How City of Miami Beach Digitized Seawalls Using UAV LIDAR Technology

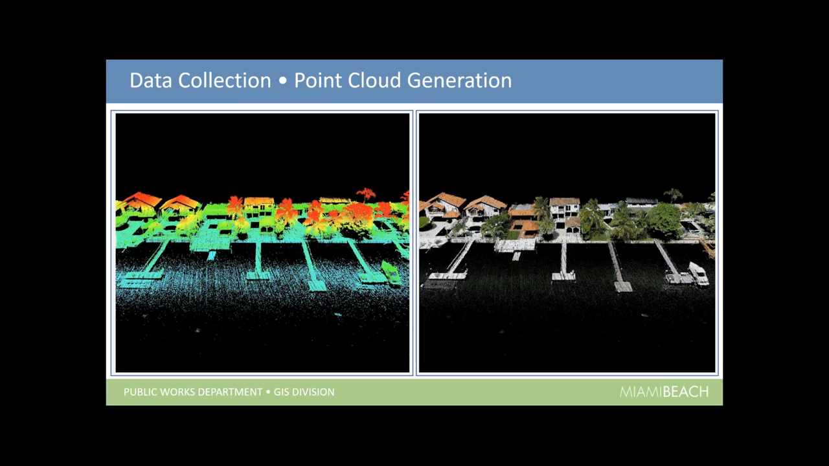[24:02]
And you, we also had ground classified. So, I would take the, all that data and ground classify it to grab the data along the, not only the seawalls, but into the parcel.
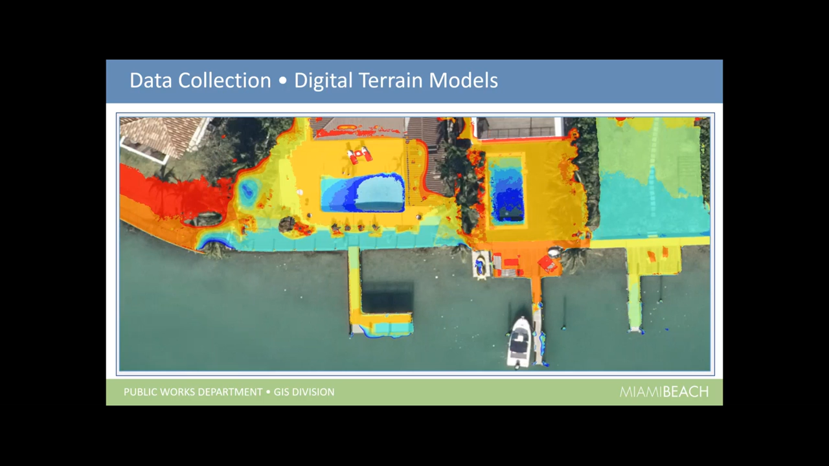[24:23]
generate digital terrain models, generate contours,
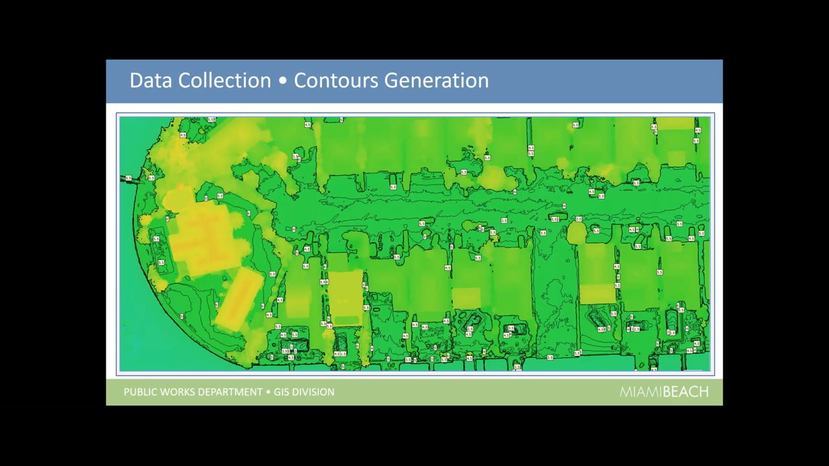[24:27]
and generate 3D models for those that needed an engineering.
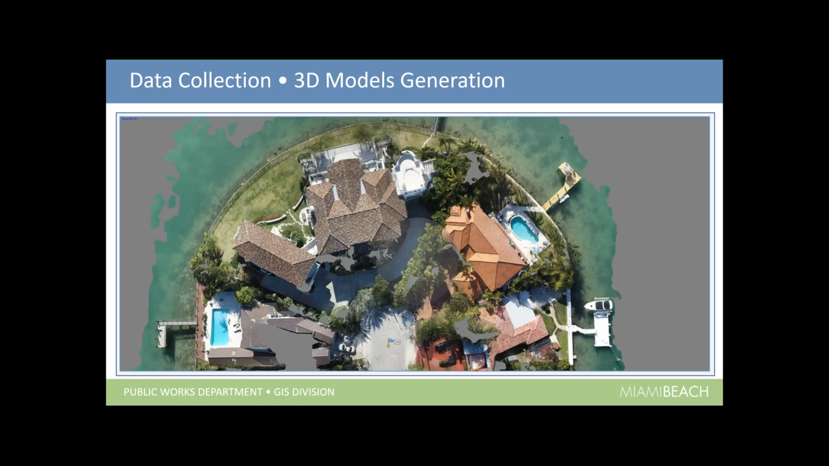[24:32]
They wanted to try their hand at bringing some of this stuff into CAD in a model format. We didn't write our 3D profiles right from the lidar if we needed to examine some of those seawalls closer.